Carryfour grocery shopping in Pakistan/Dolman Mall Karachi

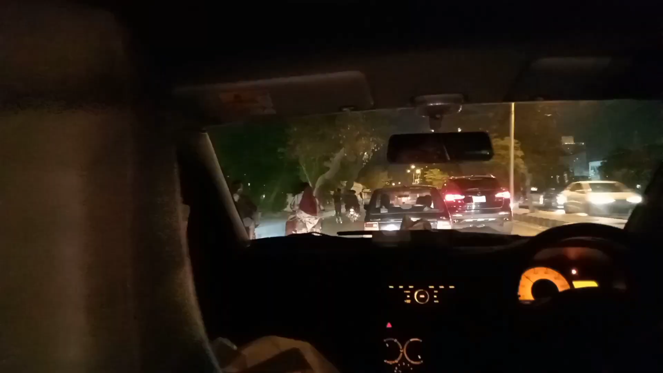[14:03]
रस्ते में हमें यह देखें यह जो बच्चे मिले हैं दो स्कूटर पर थे एक स्कैटिंग में था
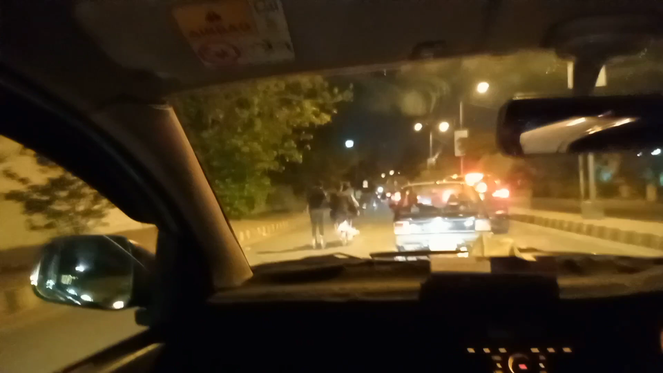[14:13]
वील्स मुनने लिए वे थे एक बच्चे ने और वो पीछे अगले बच्चों